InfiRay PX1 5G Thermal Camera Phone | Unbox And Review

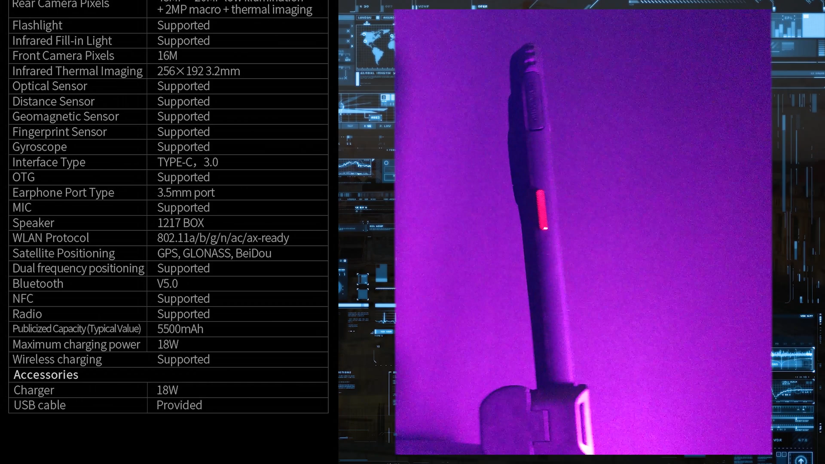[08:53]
It has a big speaker. It's quite loud.
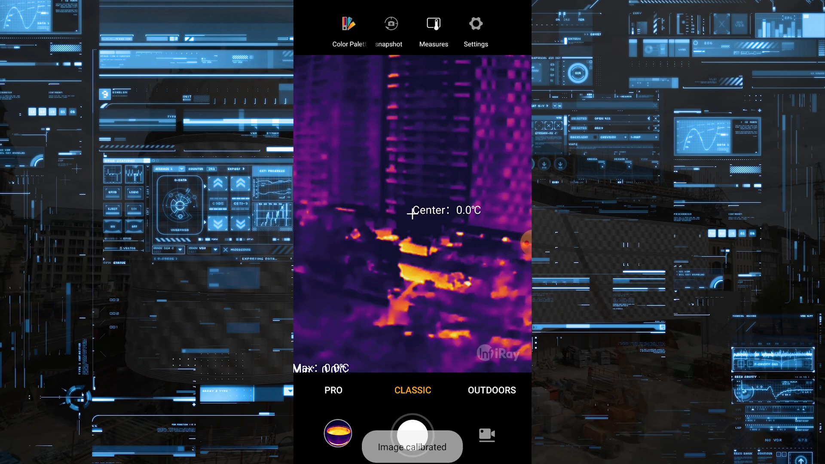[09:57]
It's a fairly decent app. With a lot of features.
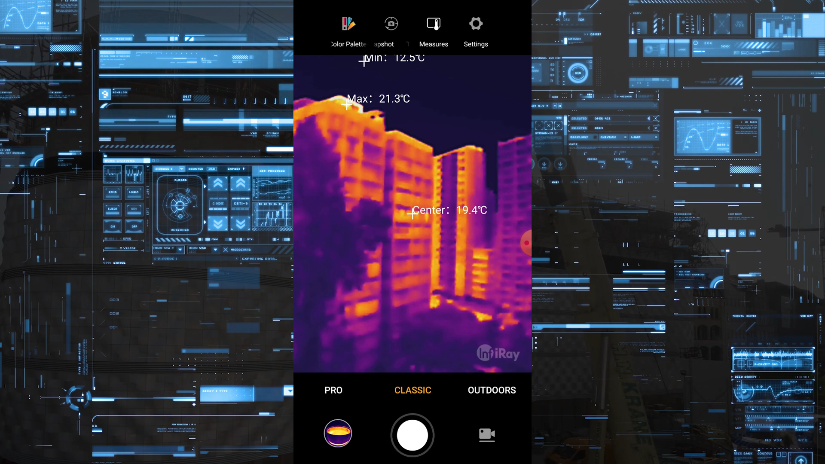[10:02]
On screen: max 21.3°C
The built-in thermal camera of 256 by 192. It's very similar to the P2.
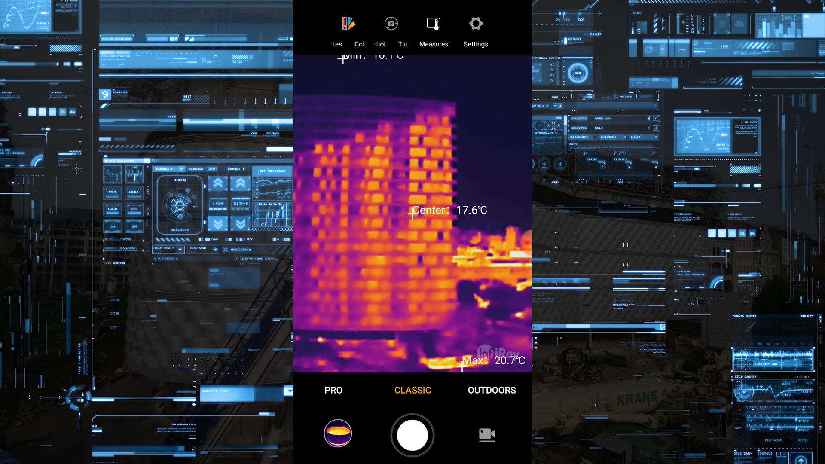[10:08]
On screen: max 20.7°C
The difference is the P2 have. It's a little better in longer distance.
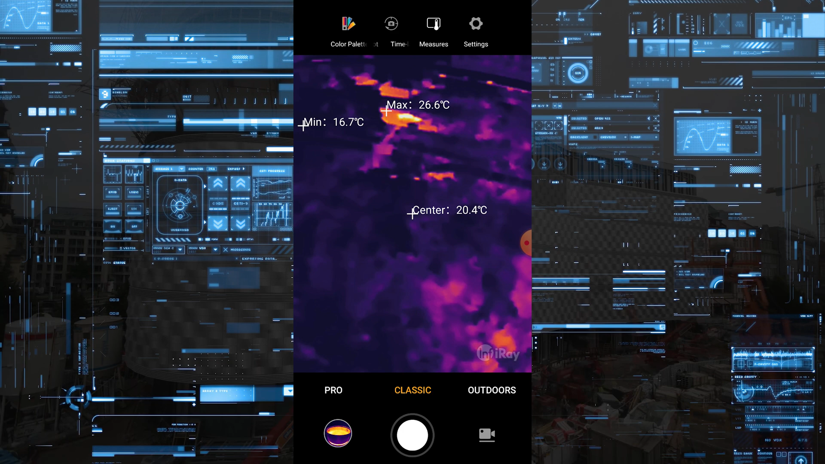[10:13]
On screen: max 26.6°C, min 16.7°C
And worse in closer distance than this. So they have the lens configured in a slightly different way.
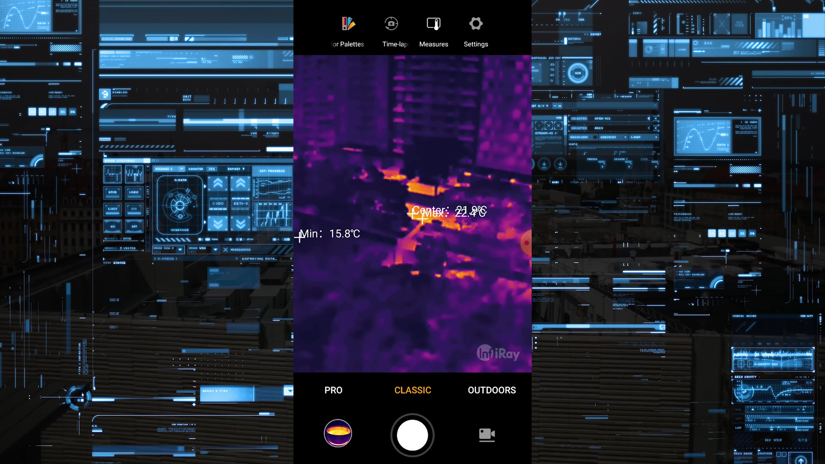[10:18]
On screen: min 15.8°C
But as you can see. It's even in this long distance of almost 100 meter.
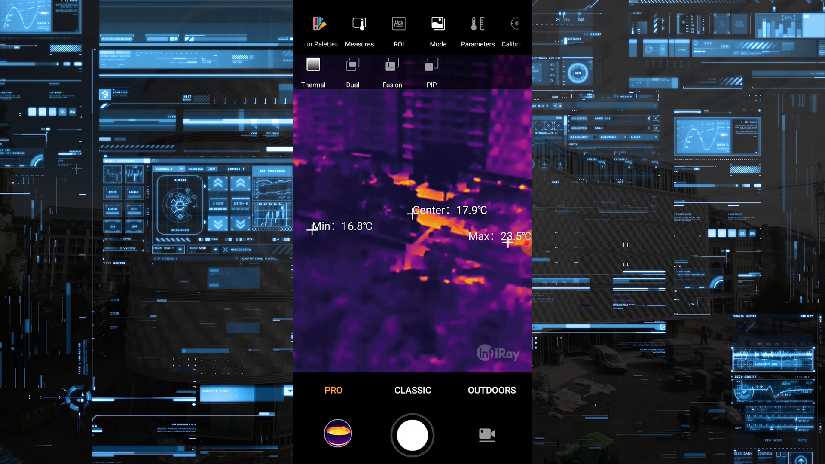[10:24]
On screen: min 16.8°C
And does a fairly decent job. For some strange reason. If you take a photo. And you use the post analysis part of the software.
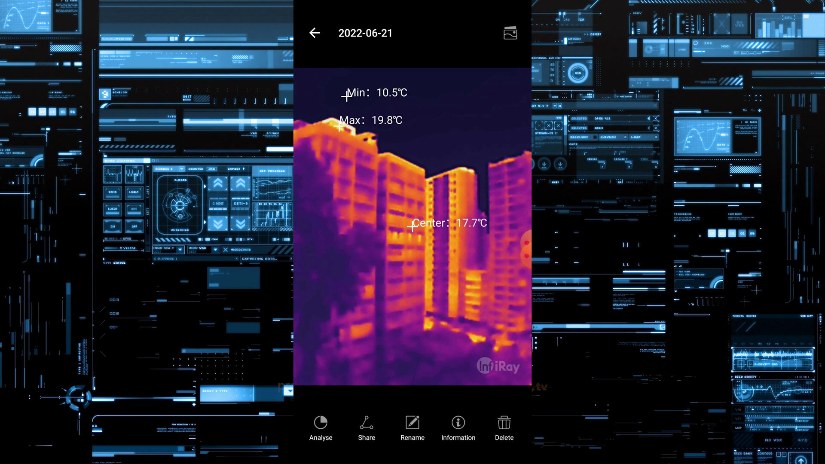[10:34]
On screen: spot 17.7°C, max 19.8°C, min 10.5°C
Because there is post analysis. Then the image detail is more clear.
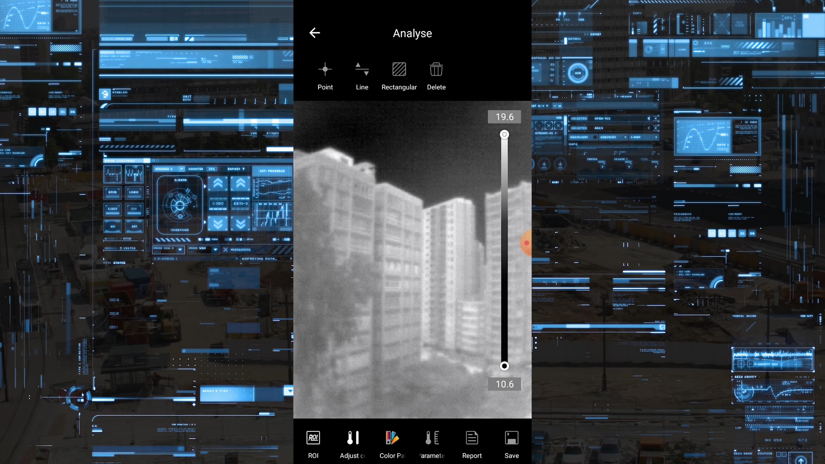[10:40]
I think the algorithm is a little over sharpening it. But you can see that the camera is very capable. Even though it has a very high field of view. Also you can choose among.
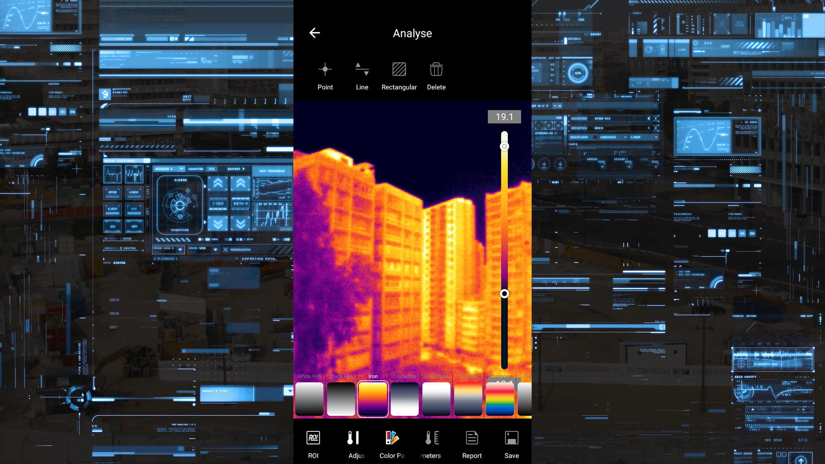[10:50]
You can in post analysis. You can choose all the color palette. You can analyze the picture. You can do a lot of things. As you can see it in this next part.
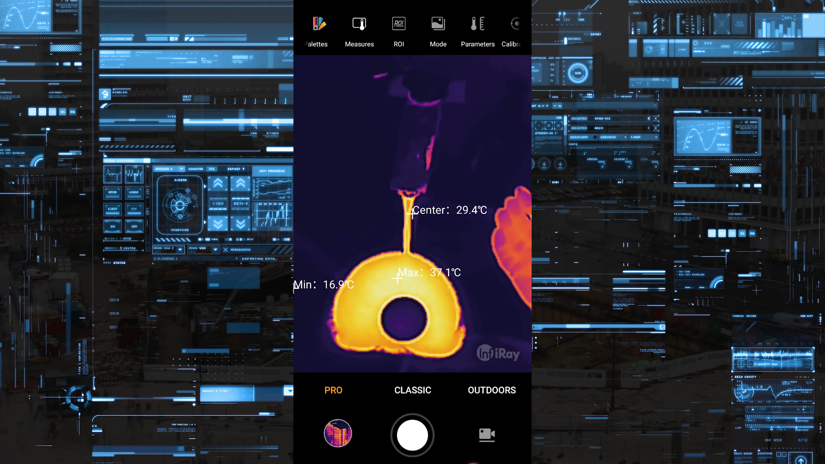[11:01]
On screen: max 37.1°C, min 16.9°C
Closer I get. The image gets even more detailed and clear.
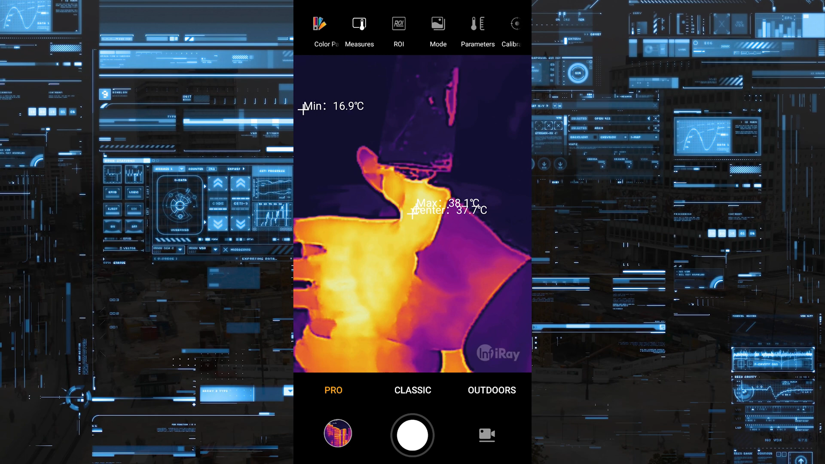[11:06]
On screen: max 38.1°C, min 16.9°C
On the P2. You cannot see this level of detail from this close distance.